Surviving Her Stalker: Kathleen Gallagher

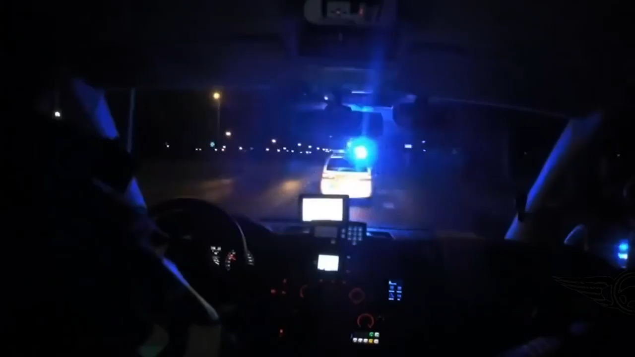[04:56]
And sure enough, he came driving back by, and they did this big police chase across the city.
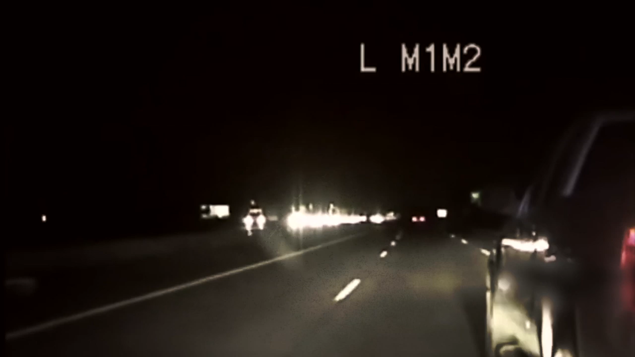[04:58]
They pulled him over. There was 180 rounds of ammunition, a semi-automatic weapon, and a loaded clip under his seat.